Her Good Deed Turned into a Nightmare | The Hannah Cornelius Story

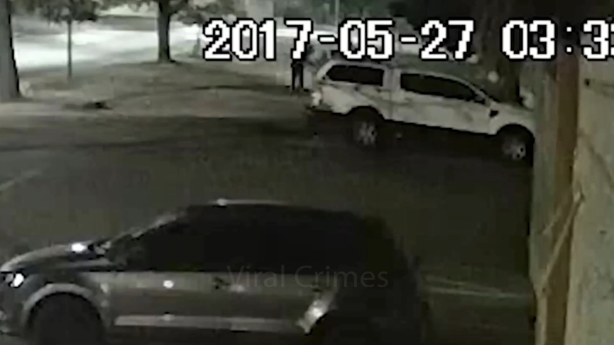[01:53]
They aggressively opened the car doors and seized the vehicle before Hannah had a chance to lock the doors. Hannah let out a piercing scream as she saw Nashville and Eben carry Cheslin to the trunk of the vehicle and threaten him with a knife.